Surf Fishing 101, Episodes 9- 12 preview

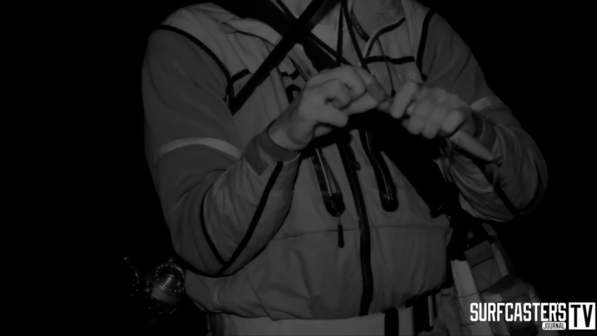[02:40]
And these clips, this is a tactical angler clip, I can feel it or any other clip, they make it easy to change the plug. I can change the plug without looking in complete darkness, open my bag, grab another plug.